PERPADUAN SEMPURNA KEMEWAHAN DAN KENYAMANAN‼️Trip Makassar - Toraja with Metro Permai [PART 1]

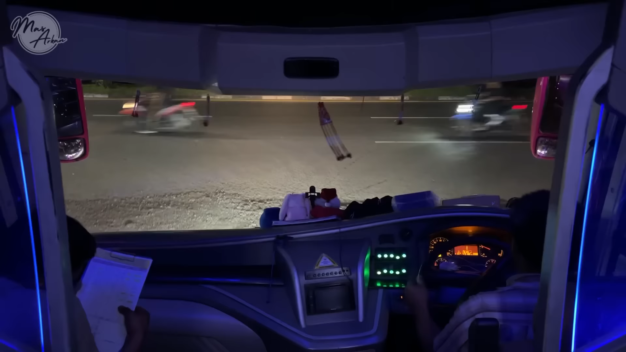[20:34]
Seperti itu teman-teman Dan ini kita sudah Di jalan raya Oke Kita berangkat
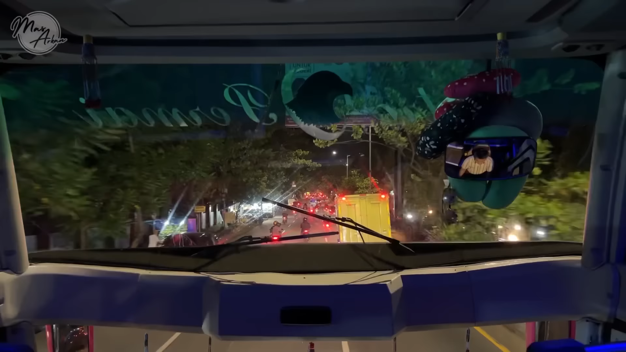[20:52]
Jadi ini kita Melewati jalan Perintis kemerdekaan Gak masuk tol Seperti Borlindo Tapi ini kita lewat Jalan perintis kemerdekaan Kemudian menuju Ke terminal Regional Daya Yang tadi Siang Kita Tour Tour terminal Tadi siang Nah kita akan Menuju ke terminal Daya itu Nah sekarang Kita baru aja
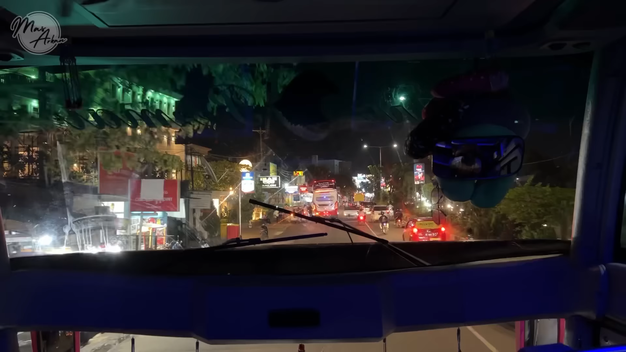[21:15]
Melewati Lampu Merah BTP
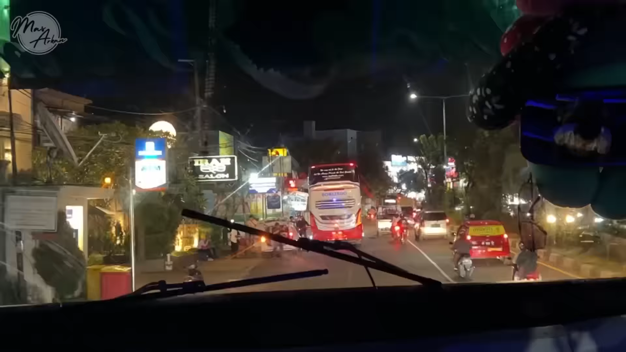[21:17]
Bumi Taman Larea
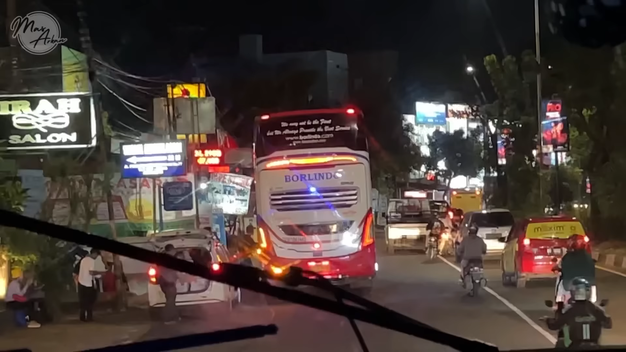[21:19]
Permai Dan Ini kita Ketemu sama Double decknya Borlindo Ini sepertinya Double decknya Ke Palopo ya Ini dia pakai Sasisnya Volvo B11R Dan pakai Bodinya SR2 Double deck
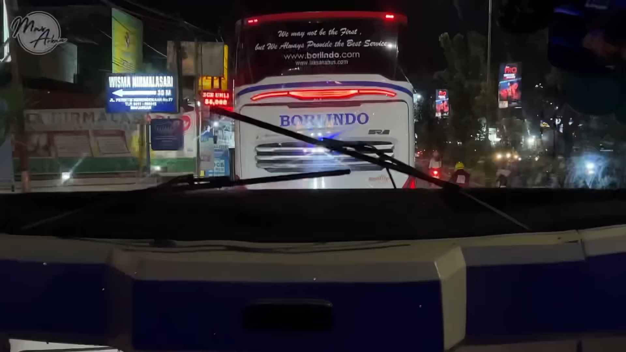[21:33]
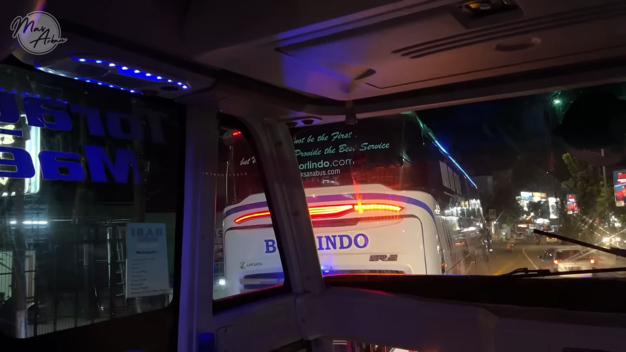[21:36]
Dan ternyata Borlindo juga Ada yang Gak lewat tol ya Kemarin pas aku Naik Bisnya Borlindo dari Garasinya itu Langsung masuk Tol Yang ke Sorwako
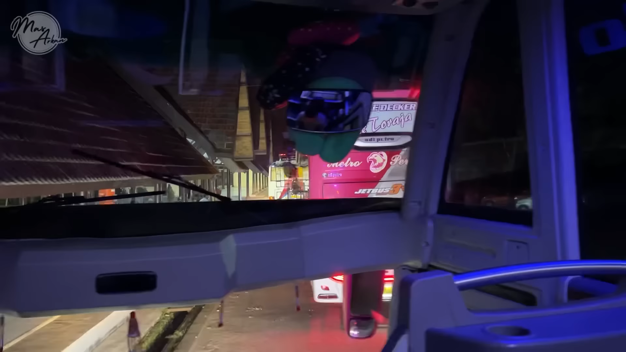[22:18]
turun Disini Terus Bisnya puter Balik Seperti Bis Lita Yang tadi Kita lihat Di pintu Depan Nanti Bisnya
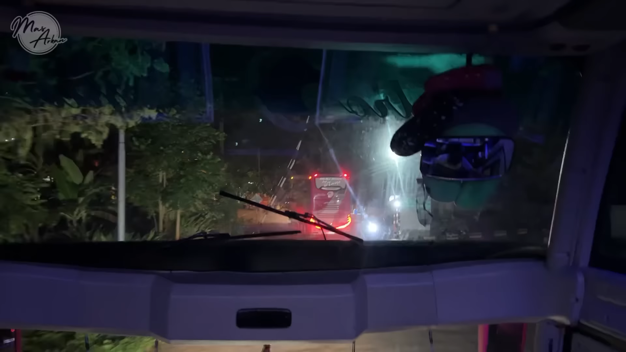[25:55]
Nah Nah Ini Sebelah Kita Ada Double Deck Primadona Yang Livri Parimanta Itu
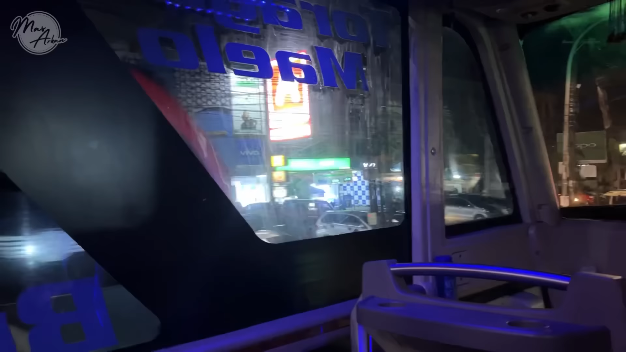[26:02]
Lagi Nunggu Penumpang Sepertinya Dan Di Depan Kita Ada Borlindo Yang Kepalopo Lagi Nunggu Penumpang Juga Ini Biasa Disini Pada Ngetem Di Depan Transmart
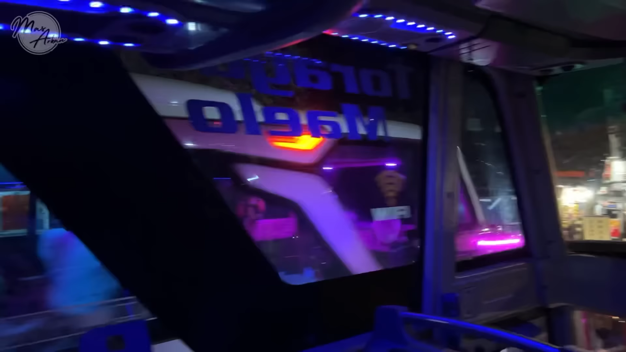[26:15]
Dan Sekarang Kita Sudah Mau Melewati Batas Kota Dari Kota Makassar Dan Kita Akan
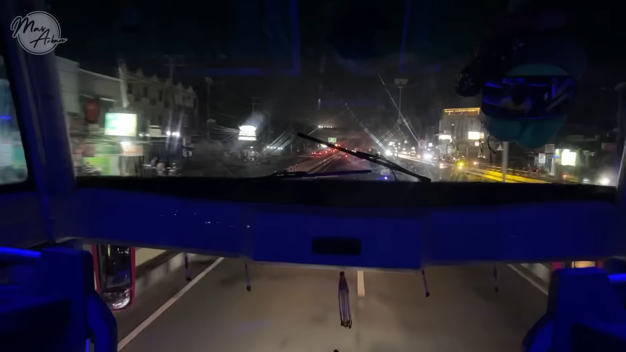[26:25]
Melewati Underpass Ini Underpass Adalah Perbatasan Antara Makassar Dan Juga Maros Dan Di Atas Dari Underpass Ini Kalau Belok Kanan Itu Ke Bandara Sultan Hasanuddin Jadi Ini Apa Ya Bisa Dibilang Underpass Ini Perbatasan Kota Makanya Orang
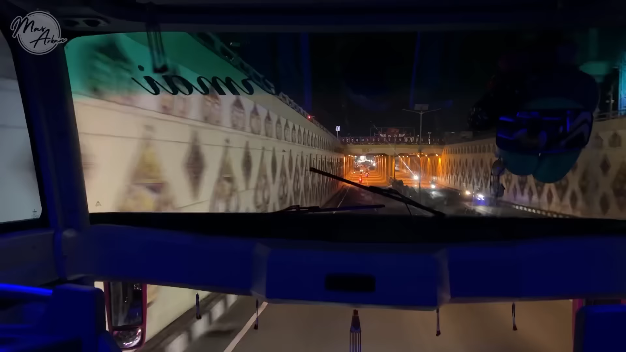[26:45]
Orang Sini Nyebut Underpass Ini Adalah Batas Kota Jadi Teman Teman Misalnya Ngebis Atau
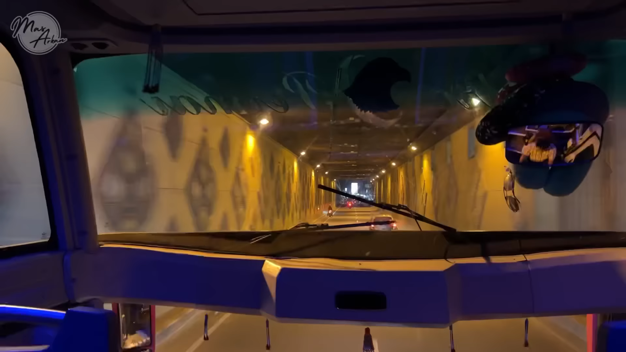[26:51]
Lagi Di Makassar Ngedenger Orang Ngomong Batas Kota Batas Kota Ya Ini Batas Kota Antara Makassar Dan Juga Maros
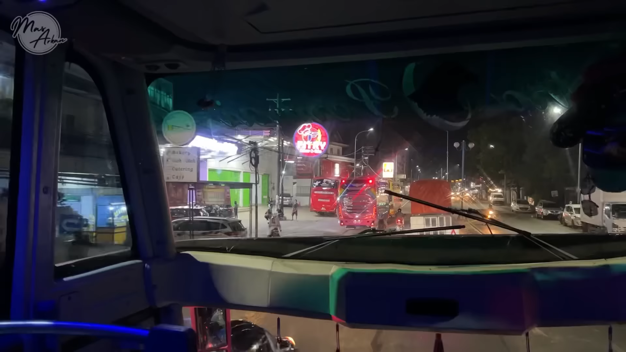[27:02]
Dan Di Sebelah Kiri Kita Ini Adalah Roti Maros Fitri Ini Tempat Berhentinya Dari Bis Primadona